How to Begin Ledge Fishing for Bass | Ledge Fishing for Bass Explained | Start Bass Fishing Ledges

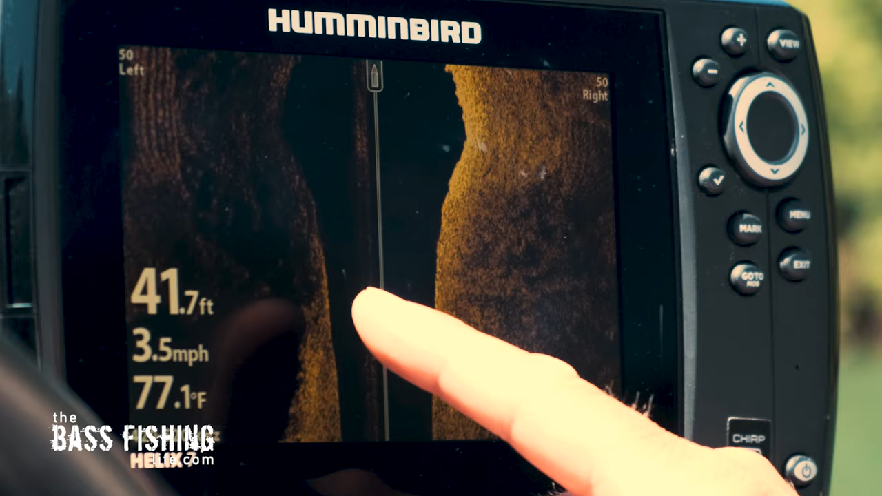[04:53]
On screen: depth 41.7 ft, water 77.1°F, speed 3.5 mph
okay we're getting close here all right there it is we're starting to drop off you saw how I went from 10 to like 37 feet right away so I'm going to go ahead and start to move over and see if I can scan up this now if you notice on the left side of the side imaging here this is all darker because it's deeper it's going off into that deeper water and
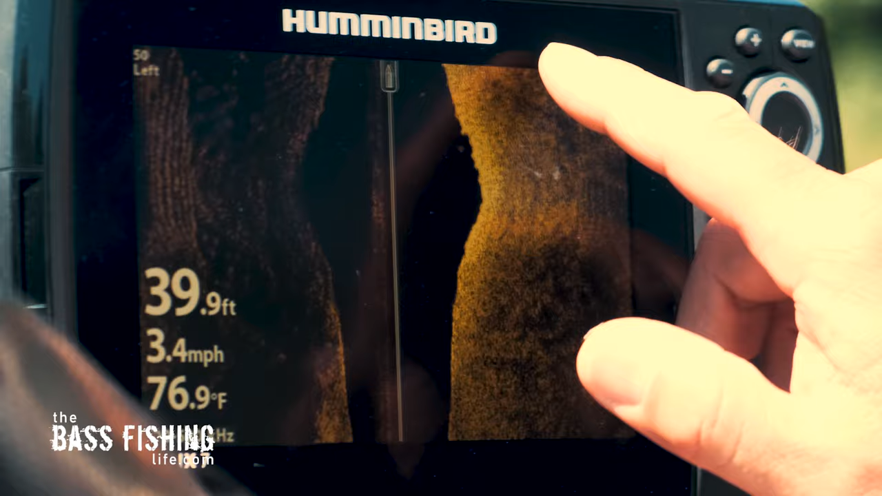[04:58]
On screen: depth 39.9 ft, water 76.9°F, speed 3.4 mph
this is up top of the flat and I have it scanning about 50 feet to the right and
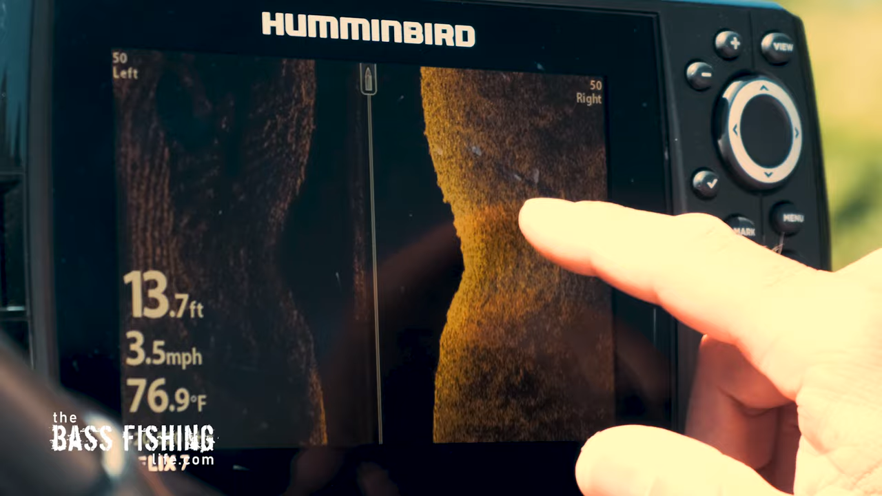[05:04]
On screen: depth 13.7 ft, water 76.9°F, speed 3.5 mph
we've got a lot that's a big weed vegetation right there and we can start to see some little humps here of some other weeds and I need to get back off of this
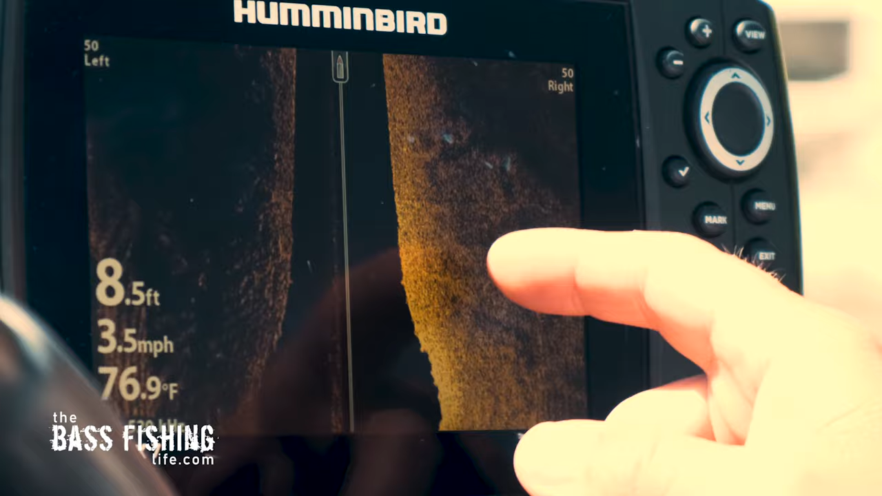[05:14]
On screen: depth 8.5 ft, water 76.9°F, speed 3.5 mph
ledge I got back up on top of it here so you can see that it takes some time
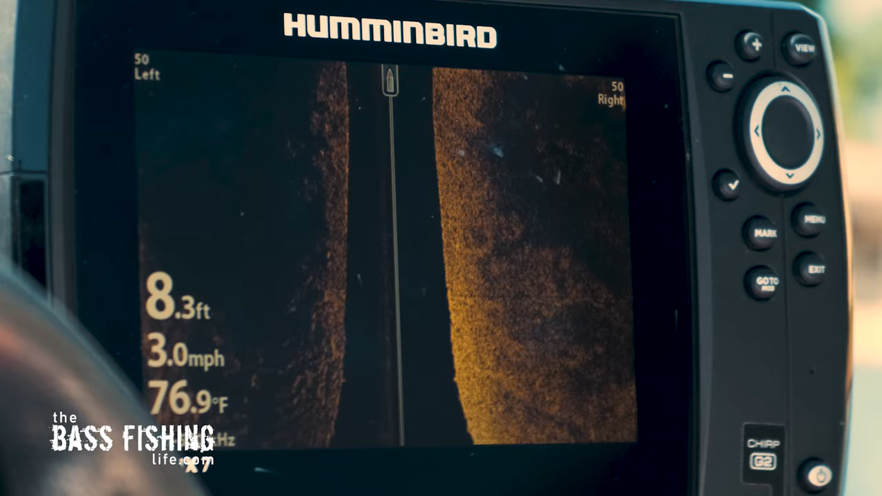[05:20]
On screen: depth 8.3 ft, water 76.9°F, speed 3.0 mph
oh there we got some good weed beds coming and those weed beds are right on the drop off
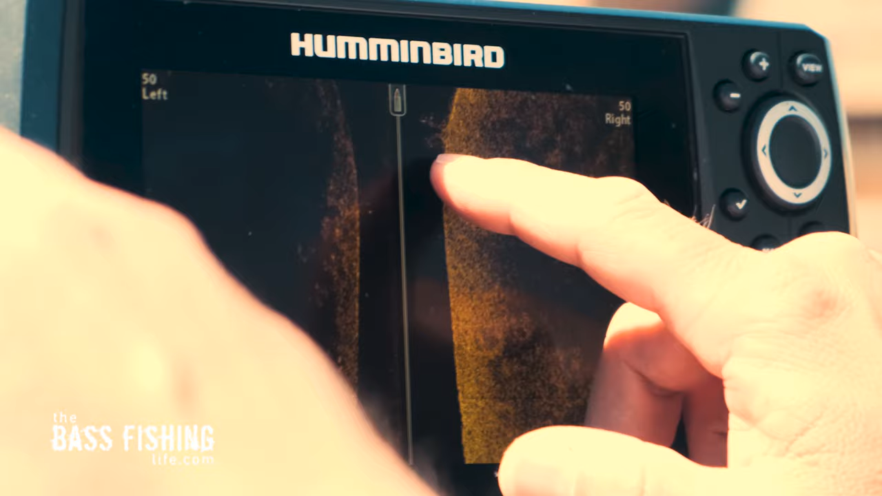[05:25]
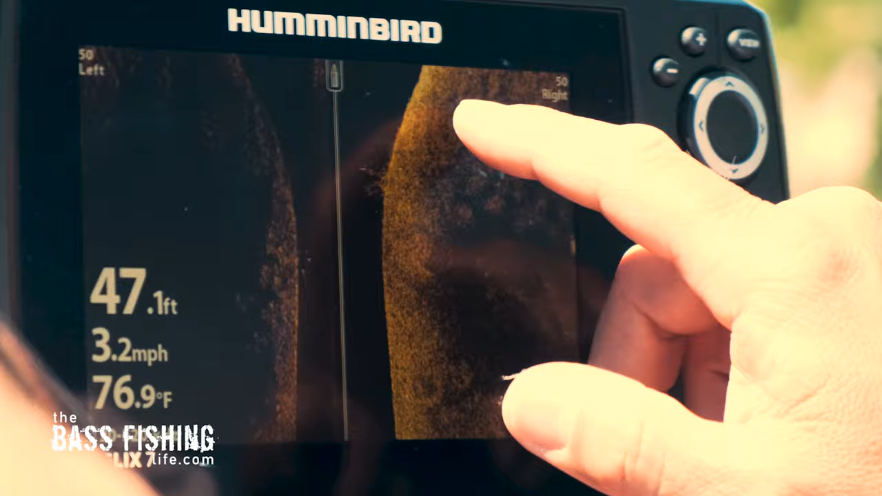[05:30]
On screen: depth 47.1 ft, water 76.9°F, speed 3.2 mph
right there and now what we're going to be looking for is if we can pick up any blips like right in here looks like there's a fish sitting right there a dot
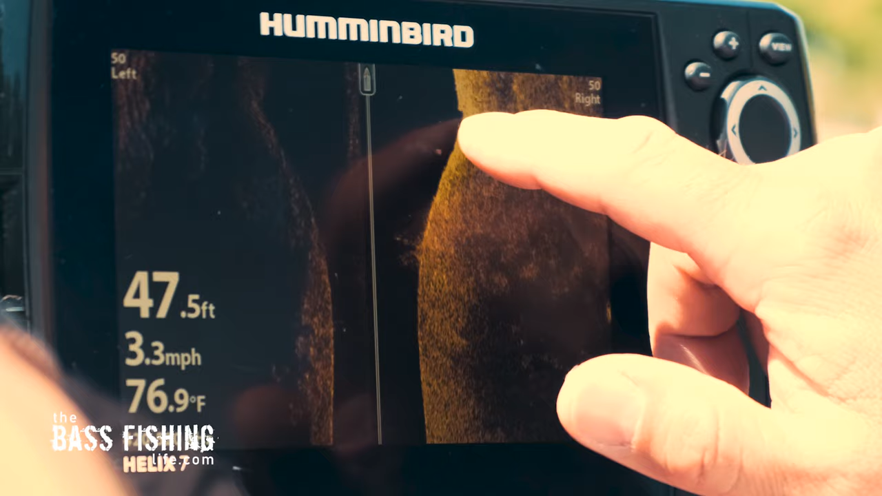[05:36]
On screen: depth 47.5 ft, water 76.9°F, speed 3.3 mph
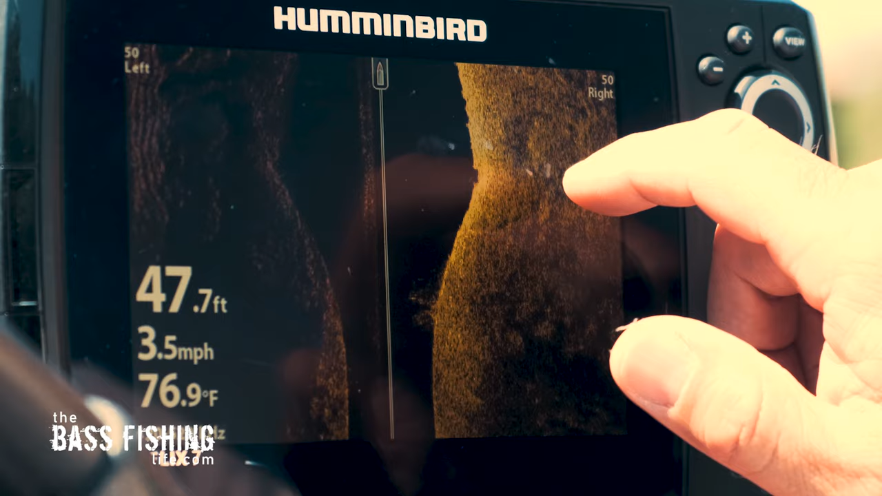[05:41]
On screen: depth 47.7 ft, water 76.9°F, speed 3.5 mph
looks like we've got some that could be sitting right and here's a dot
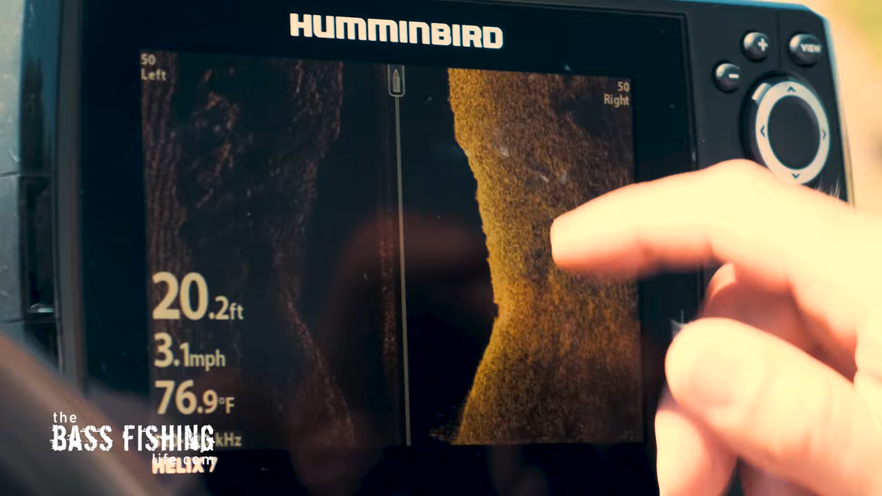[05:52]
On screen: depth 20.2 ft, water 76.9°F, speed 3.1 mph
okay there's some more stuff that's sitting right on top of the ledge you can
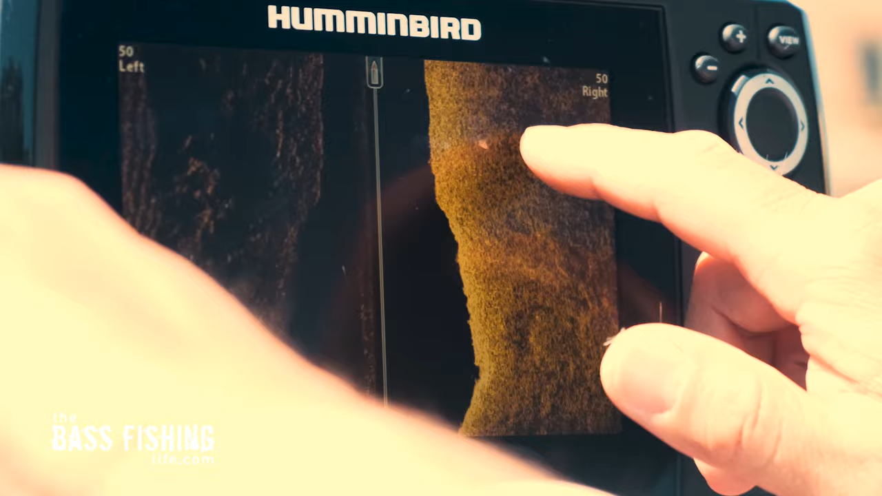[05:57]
see the big weed beds off up on the top of it up on there so this one here
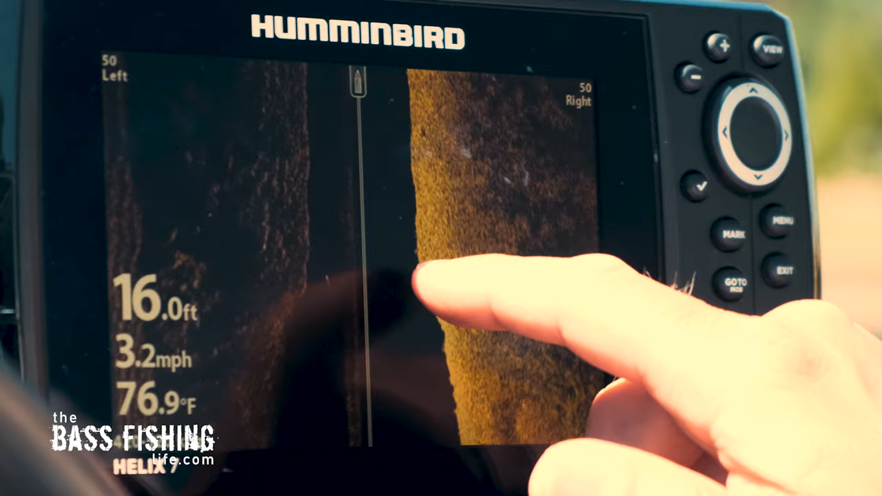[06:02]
On screen: depth 16.0 ft, water 76.9°F, speed 3.2 mph
is actually looks like it's got several fish in there sitting part way down over the lip of that thing looks
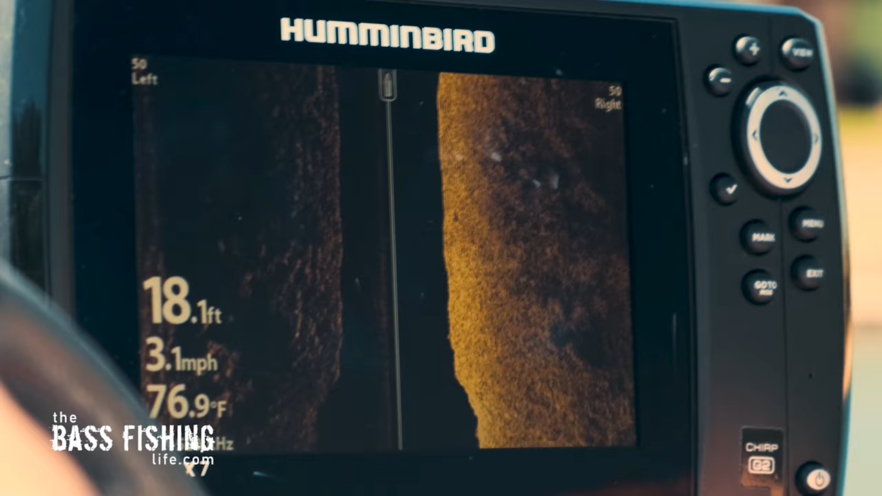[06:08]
On screen: depth 18.1 ft, water 76.9°F, speed 3.1 mph
like they're right on the bottom I was hoping to see some suspended up but I'm not seeing
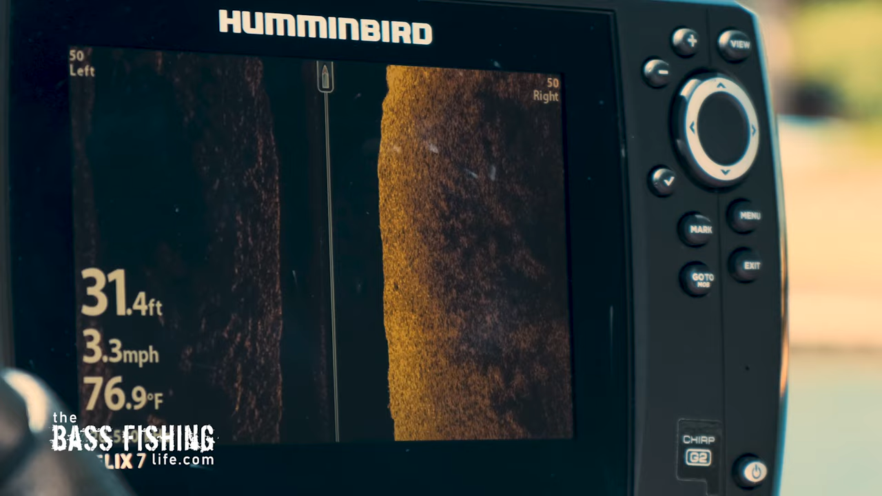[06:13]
On screen: depth 31.4 ft, water 76.9°F, speed 3.3 mph
any suspended up in the water column which is not a surprise we have got a bright blue bird day absolutely bright blue bird day which those fish are
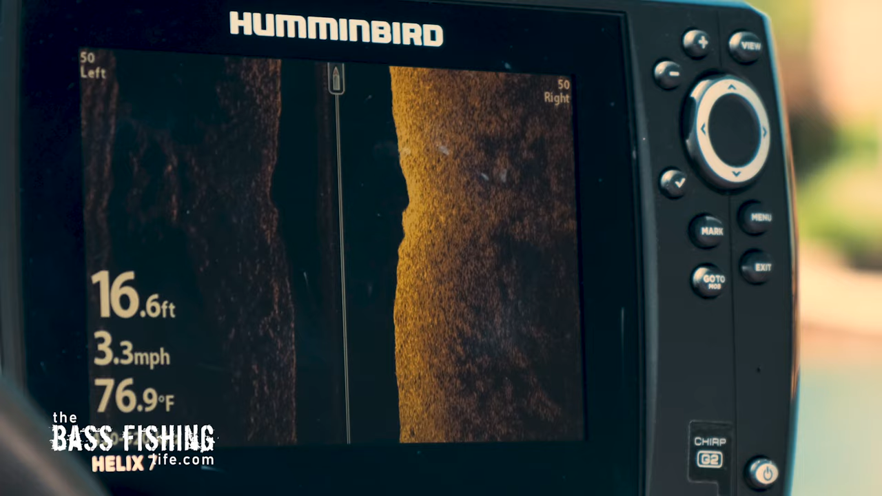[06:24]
On screen: depth 16.6 ft, water 76.9°F, speed 3.3 mph
more apt to going to be down and it looks like they are just over the lip of that flat
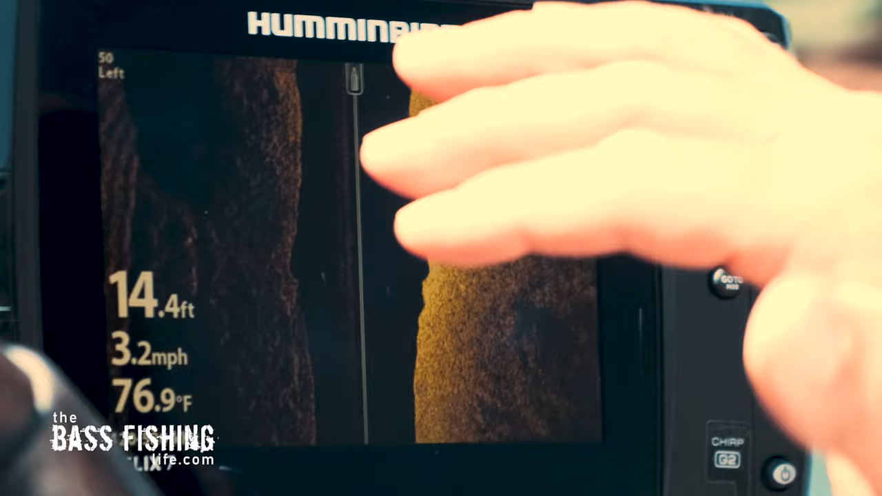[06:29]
On screen: depth 14.4 ft, water 76.9°F, speed 3.2 mph
over that ledge and just down on the side here's a nice patch of weeds right here here's
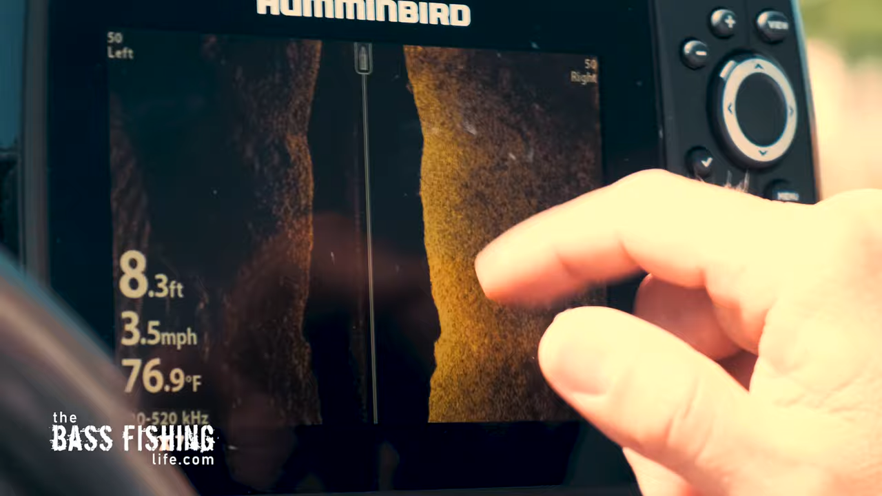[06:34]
On screen: depth 8.3 ft, water 76.9°F, speed 3.5 mph
another one I'm starting to get back on the top of it you can see all the the vegetation
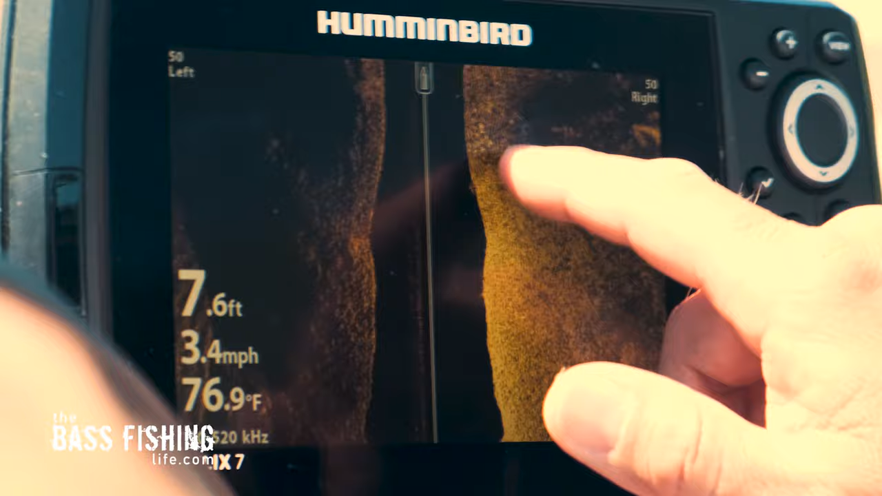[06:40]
On screen: depth 7.6 ft, water 76.9°F, speed 3.4 mph
right on the edge of that particular ledge so I'm going to go ahead and head back here and it's not a bad idea to go ahead and switch your scan to some down or split screen to get some